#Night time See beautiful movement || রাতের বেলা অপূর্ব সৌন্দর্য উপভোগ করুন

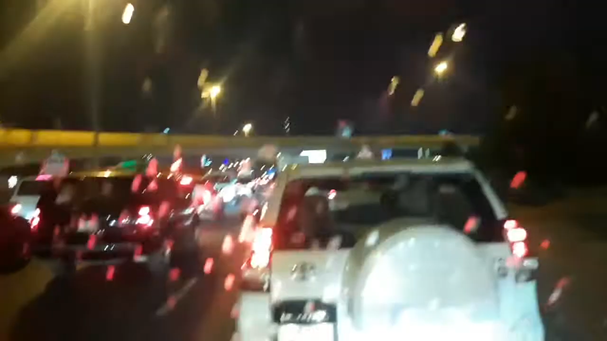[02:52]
কোন গাড়ি দিয়ে যাইতেছি, সিটিতে যাইব। ওভার ব্রিজের নিচ দিয়ে আমরা যাইতেছি।